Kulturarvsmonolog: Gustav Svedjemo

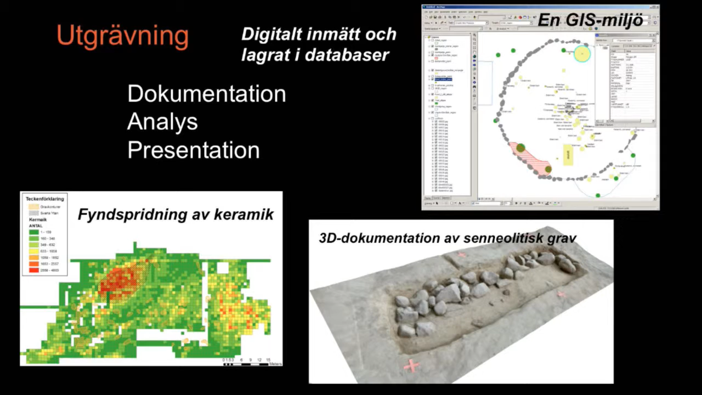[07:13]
Men med rätt kunskap, edgis, så är det på ett par minuter att framställa en sån här spridningskarta. Här ser vi exempel på en stillbild ur en sån här 3D-dokumentation som den här går att snurra på i datorn. Man kan plocka ut bilder och mäta i den här modellen och plocka ut bilder i vilken vinkel man vill.